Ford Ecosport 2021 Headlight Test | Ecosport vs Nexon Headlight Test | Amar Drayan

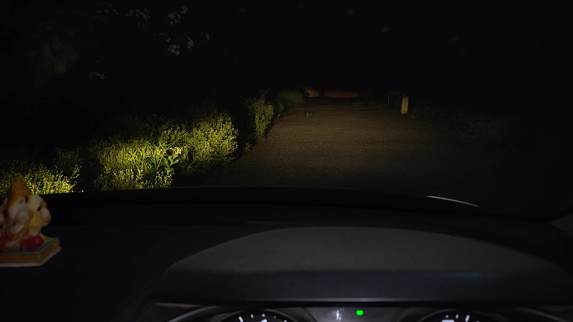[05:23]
अब एक बार final करते हैं और मैं जाता हूँ दोनों गाड़ीों के पीछे दोनों गाड़ी बंद कर लो अब next phone का low beam open करना
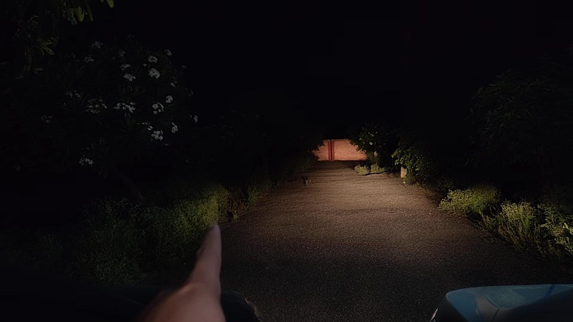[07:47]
है तो दिवार पे रोशनी आसानी से जारी है फिलाल दोस्तों आज की वीडियो में यही सब बाते थी अगर आपको कोई और भी test देखना है इन दोनों ही गाडियों में से क्योंकि हमारे परिवार में यह दोनों